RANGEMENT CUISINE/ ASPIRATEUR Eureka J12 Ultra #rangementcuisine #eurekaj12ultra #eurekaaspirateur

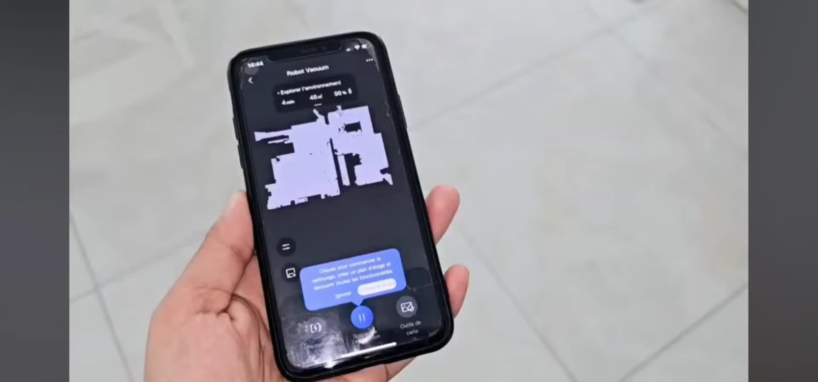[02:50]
Je vous explique, j'ai mis maintenant l'application.
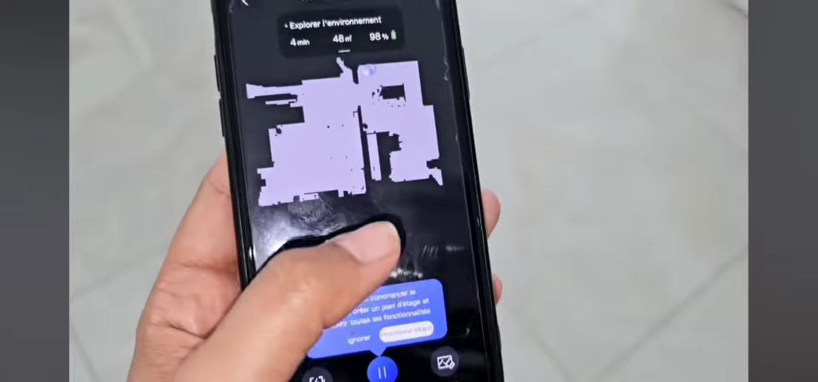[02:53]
Et là en fait, le robot, je le laisse se promener dans toute la maison. Enfin le salon, la pièce de vie, la cuisine, etc. Et là il est en train de réaliser la cartographie.
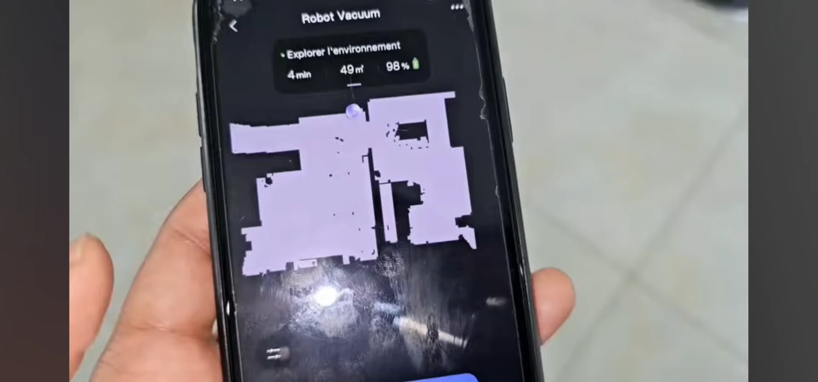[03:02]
Donc voilà, après chaque passage, là, ça complète la carte.
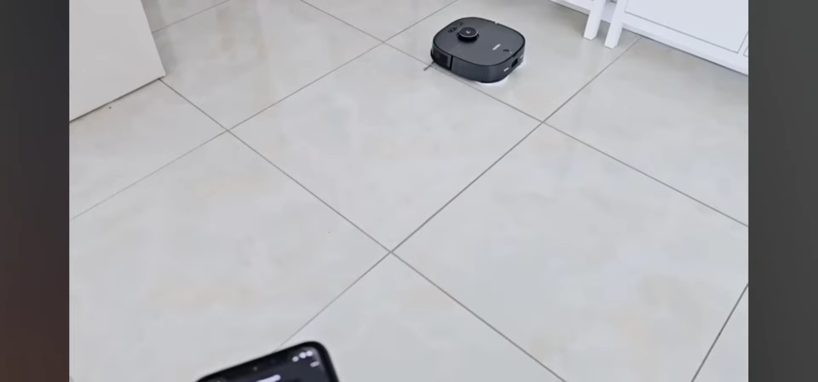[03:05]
Et ensuite on va pouvoir procéder au nettoyage par zone.
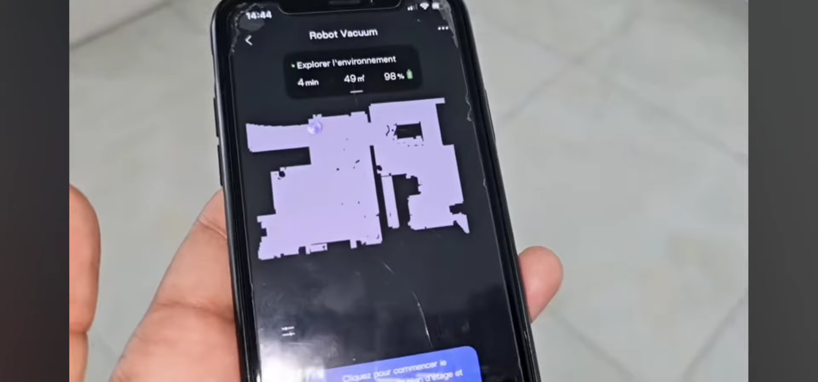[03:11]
Là ça nous met bien que l'aspirateur est chargé à 98%. Et là ça fait 49 m², enfin 50 m².